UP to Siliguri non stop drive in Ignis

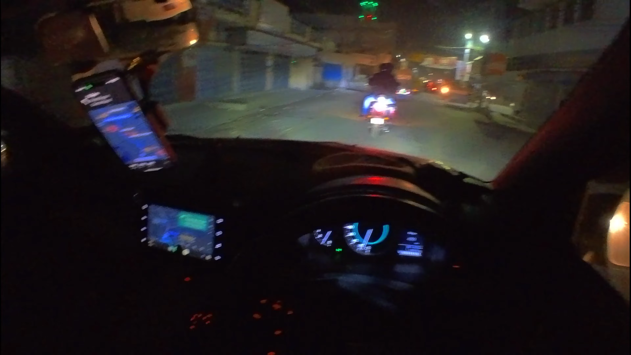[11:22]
मैंने दो मैप इकट्ठे चलाया है, एक यहाँ पे स्क्रीन पे चल रहा है गूगल मैप, यहाँ पे चल रहा है एप्पल मैप। और डिफरेंस देखिए, ये दिखा रहा है 8 घंटा 54 मिनट्स,
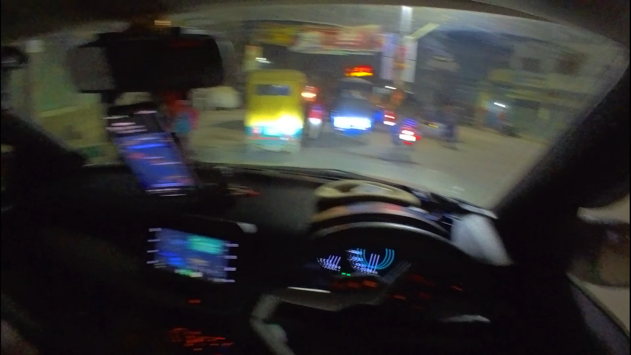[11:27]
ये दिखा रहा है 7 घंटा, मतलब 2 घंटे का डिफरेंस दिखा रहा है।